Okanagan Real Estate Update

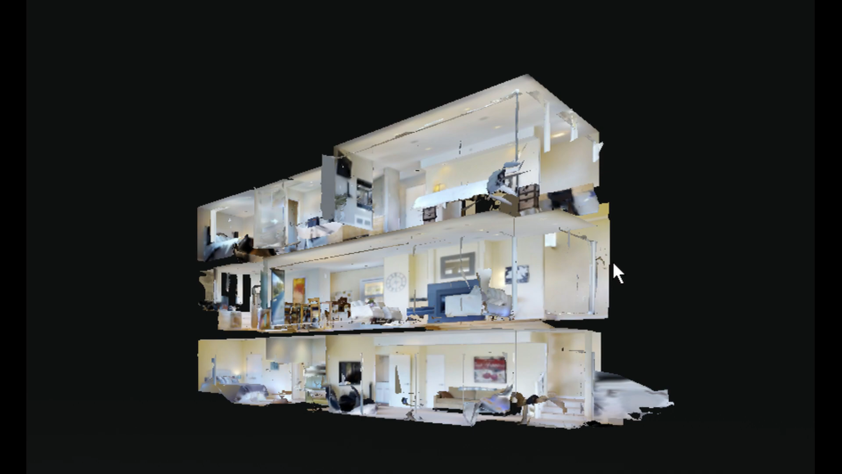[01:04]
You can actually have a feature called a dollhouse feature where you pull right back and you look at the house as if somebody took off the whole side of the house and you can see inside the way you see inside dollhouses.